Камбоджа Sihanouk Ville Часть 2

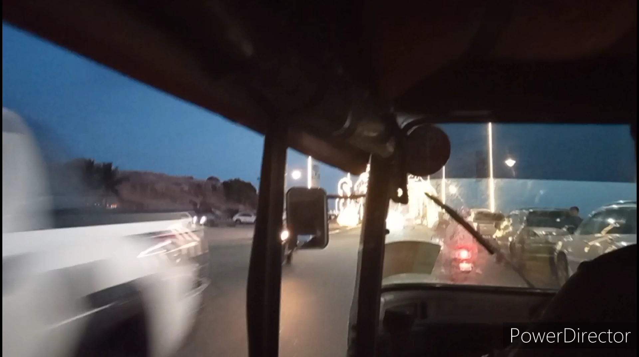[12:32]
там уже море Ну, и стук-тук Плохо видно Встречает закат